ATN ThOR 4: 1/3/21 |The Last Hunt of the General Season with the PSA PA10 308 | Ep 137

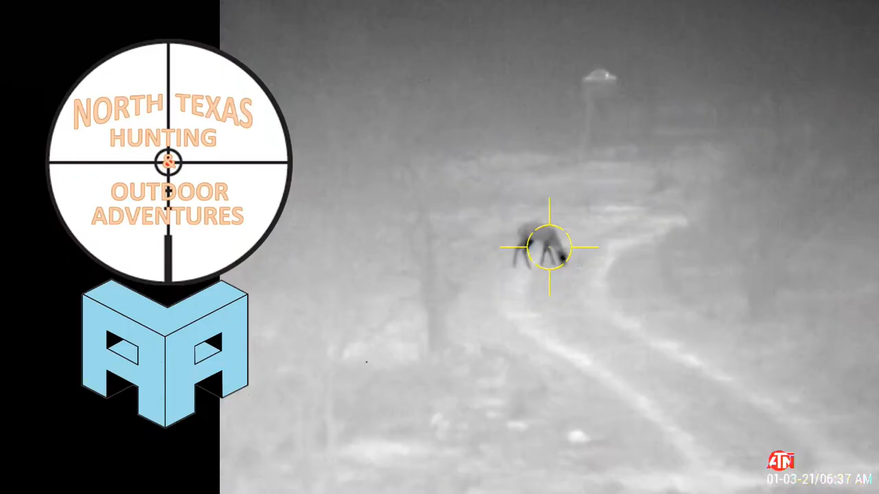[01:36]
earlier around right this section right here in this area there was a bobcat they had to travel right in here by the time I wanted
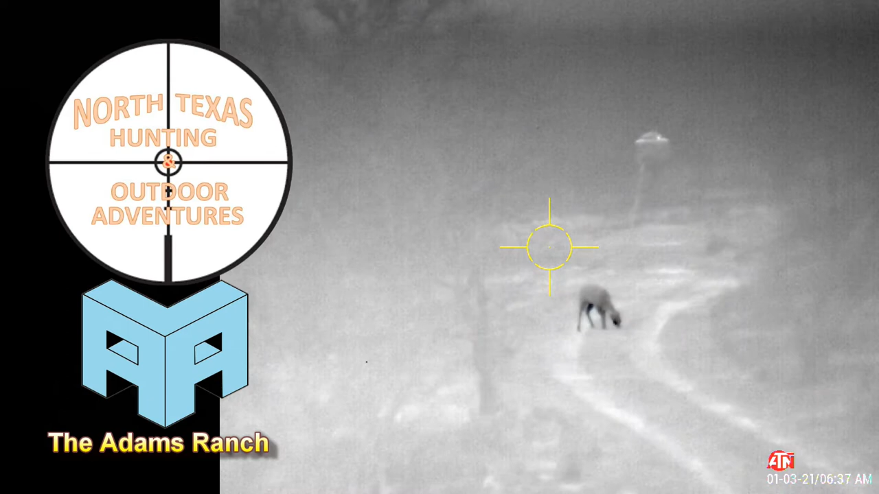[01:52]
to turn the thermal on and went in behind these bushes the trees I do have a
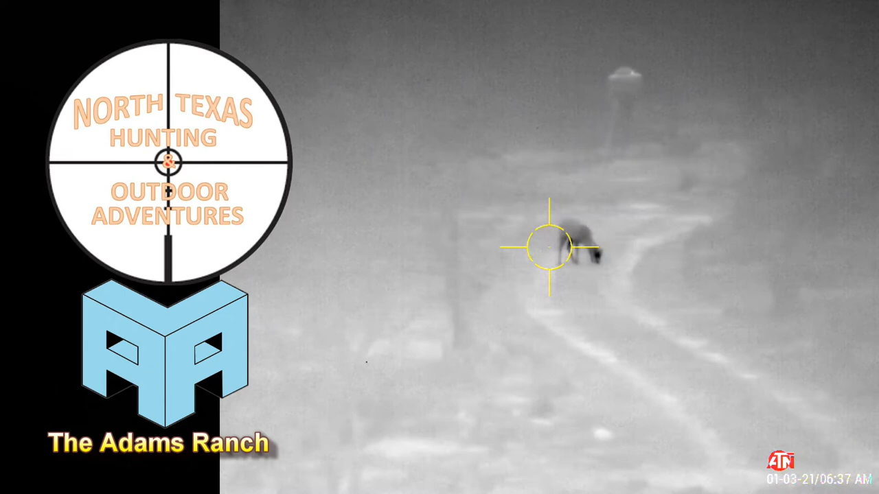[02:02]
not sure if that's a button buck
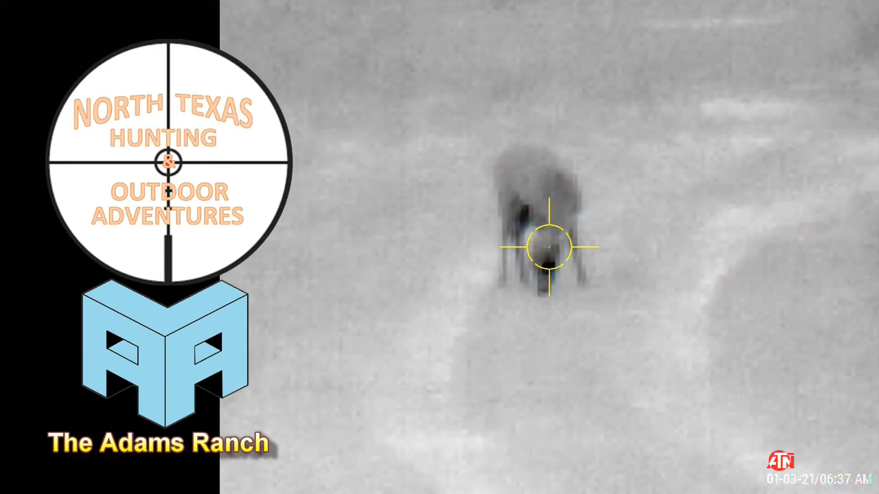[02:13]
you can't tell it's it's too dark right now it's 6 36
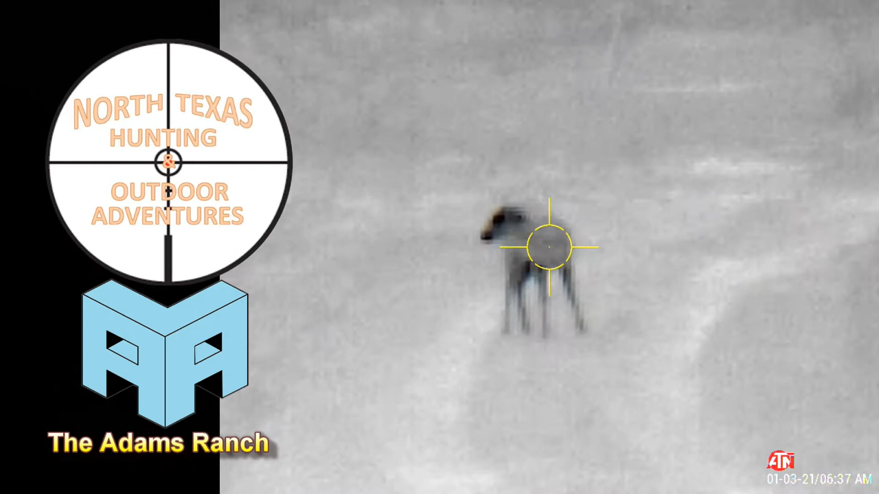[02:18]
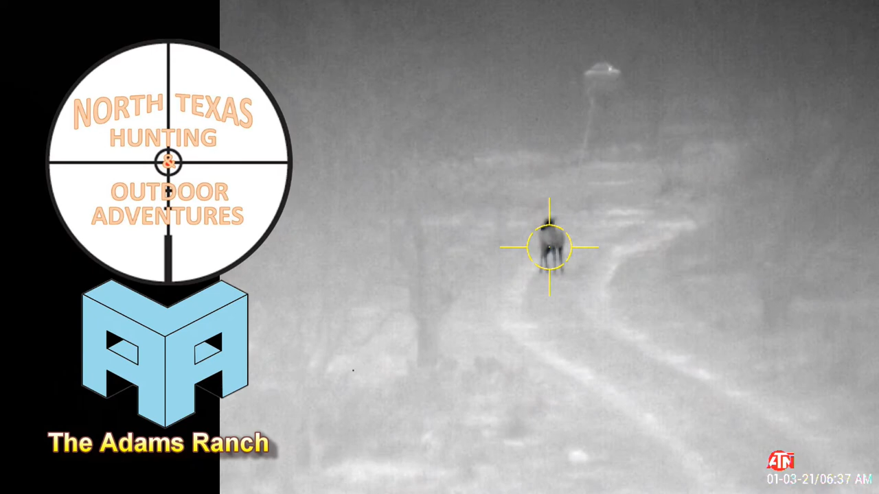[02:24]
it's not legal until 7 0 9 so right now I'm just filming that's the first activity this morning on January 3rd well actually it's the third activity because I had that bobcat and then there was a there was uh something that was running up here
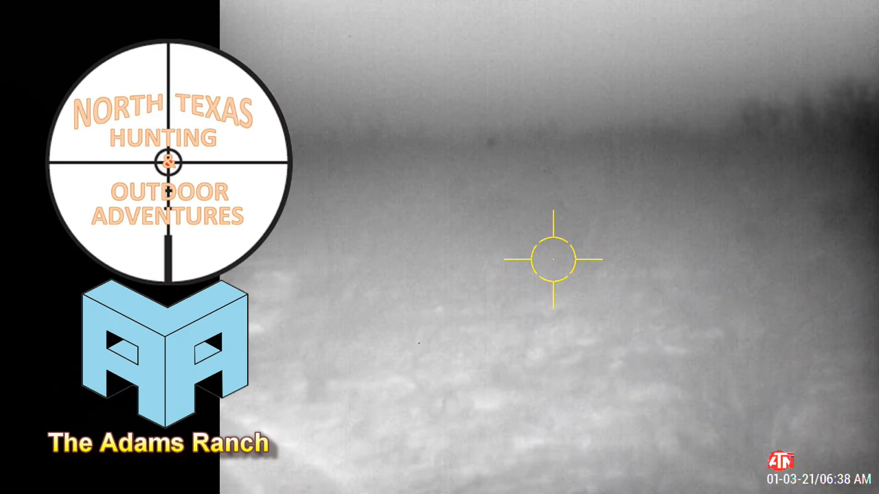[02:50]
and then this one showed up so this is the uh the third activity about the first activity on film all right yeah put corn throughout all this road right here
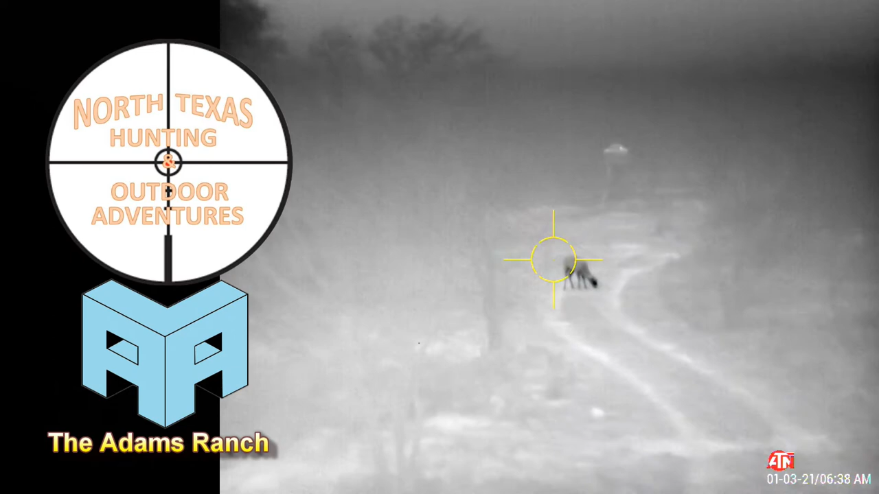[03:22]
so I'm hoping some hogs or that big old 13 point that's what I'm hoping for
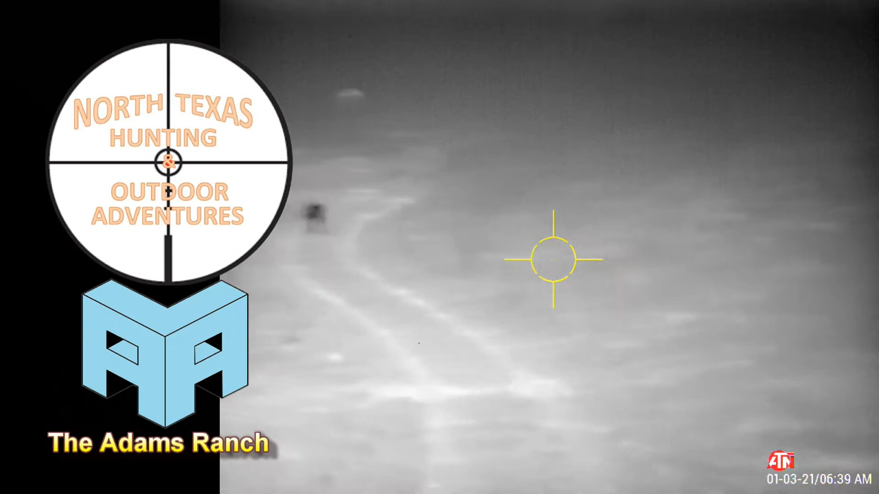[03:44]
all right I'll be right back got three deer on this little road
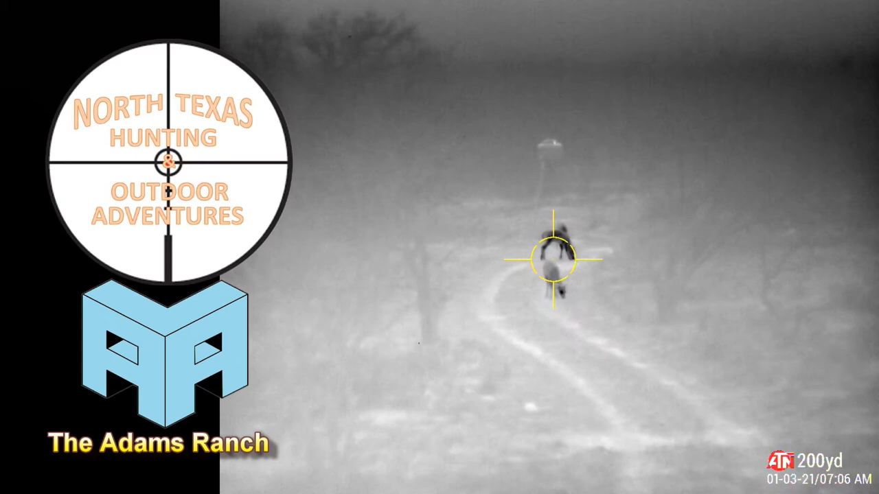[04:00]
it'll be legal to hunt in about four minutes it is windy this morning
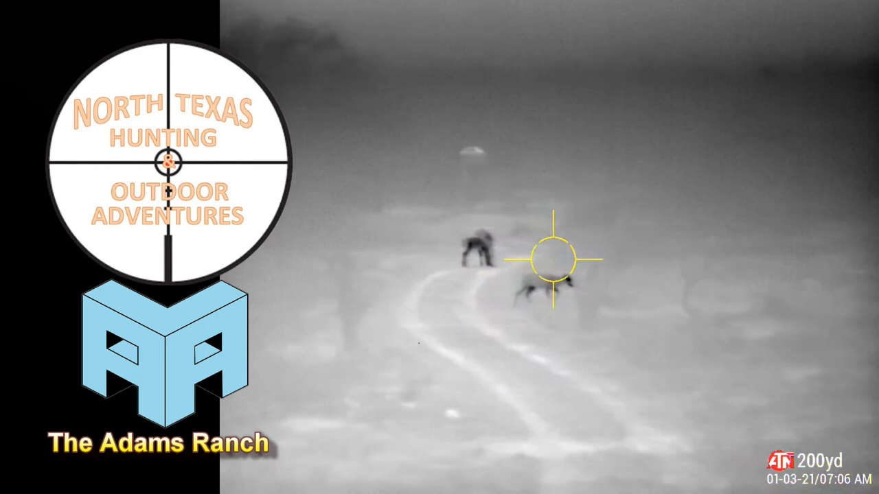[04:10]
I don't know if that's uh the problem with thermals I can't pick up the uh antler sure does look like uh dough can't tell
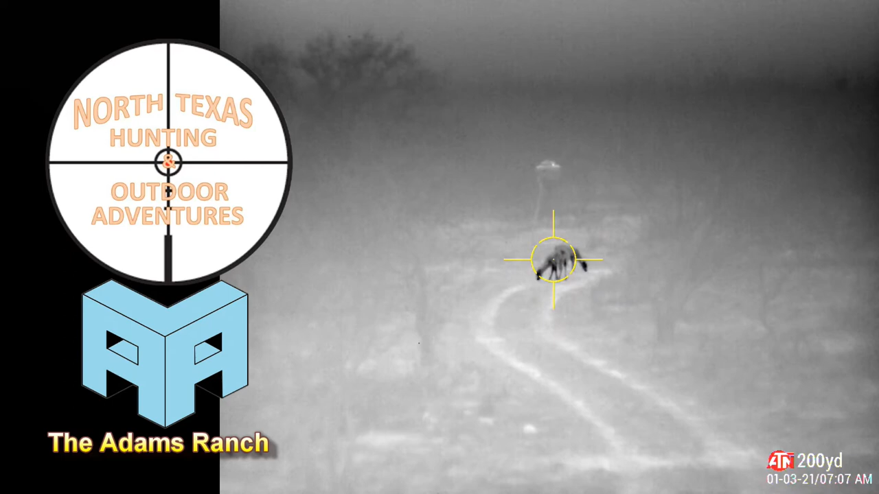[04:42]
now that one right there might might be a can't tell yeah I need uh it's 7 0 6
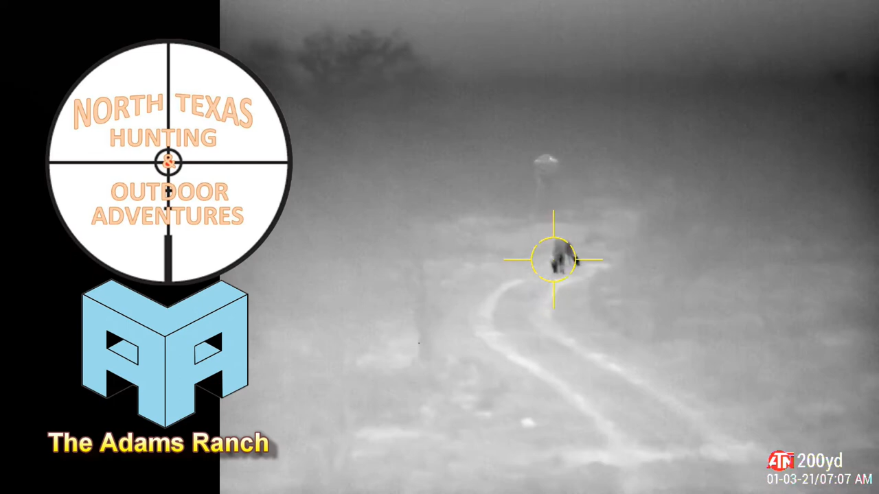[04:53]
so let's get it closer
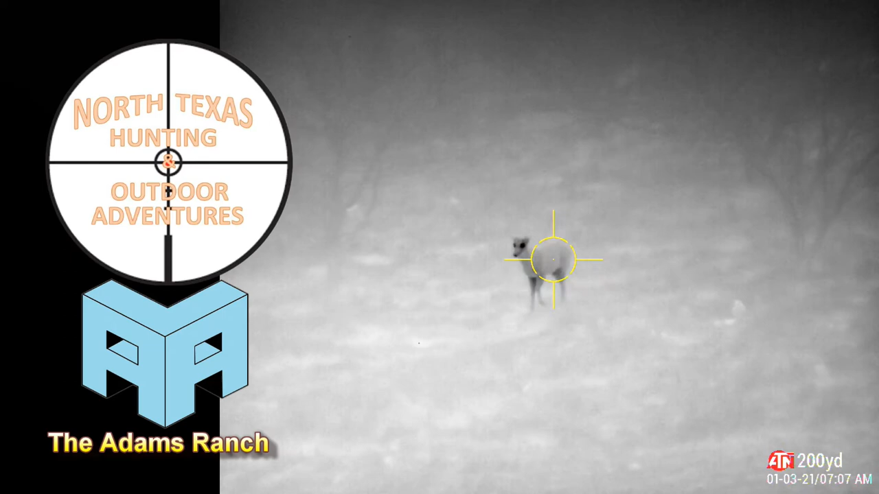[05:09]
very nice very nice
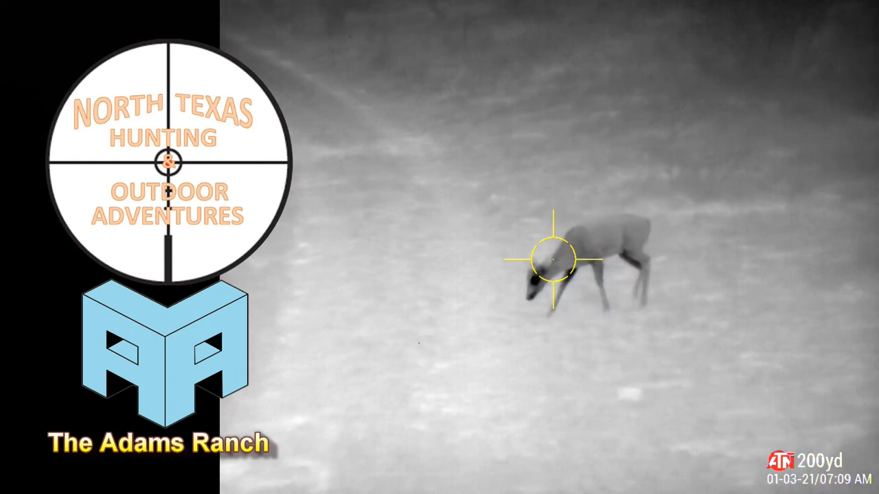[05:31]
I can see the antlers uh huh it was the buck I can now see the antlers might be that four point yep that's what it is
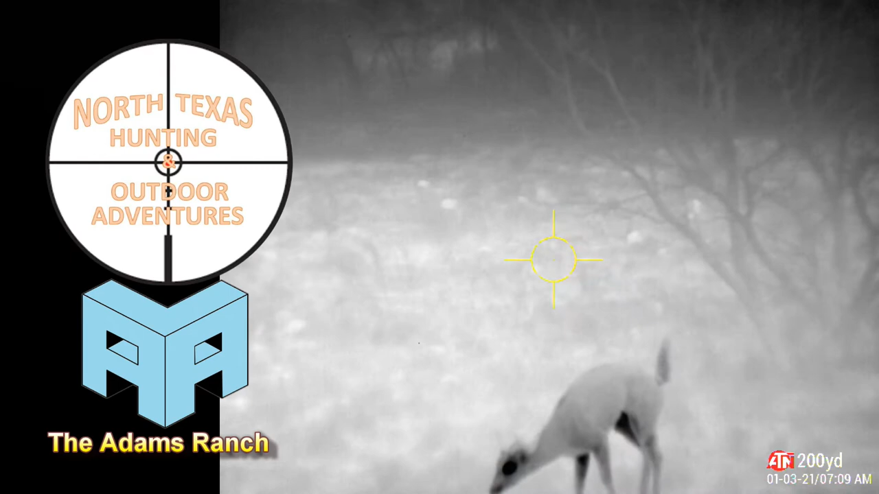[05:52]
yeah it's a four point boat yeah from a distance sure did look like a doe there's a good chance that all of these are probably bucks sometimes they just run together
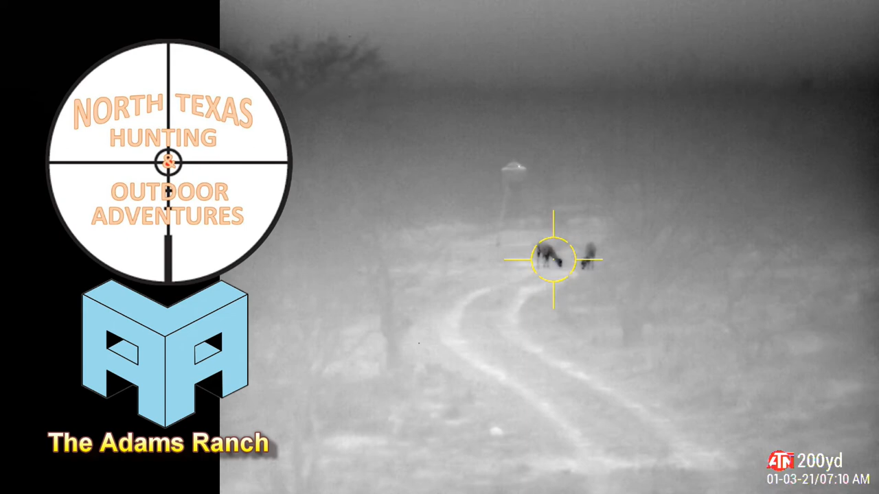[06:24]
when it's not rut season they run together they're buddies all right folks I'll be right back